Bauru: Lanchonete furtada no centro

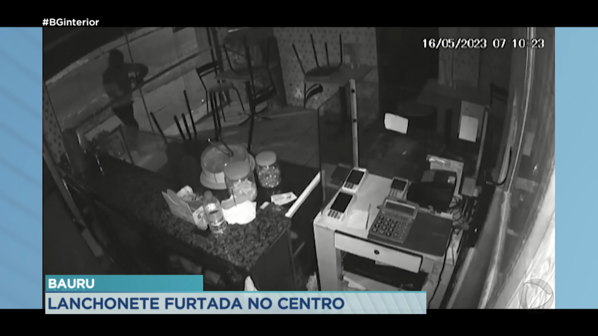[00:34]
Veja só o momento exato. Rodrigo, no relógio aqui da câmera de segurança, no horário, mostra que foi por volta de 7 horas da manhã. Mas de acordo com a proprietária, foi às 4 horas da madrugada. Então, essa hora aí, ela está desconfigurada na hora que esse homem invadiu esse local. Perceba que ele, inclusive, Rodrigo, levanta a porta com toda a facilidade, abre uma segunda ali de vidro e vai direto ao caixa.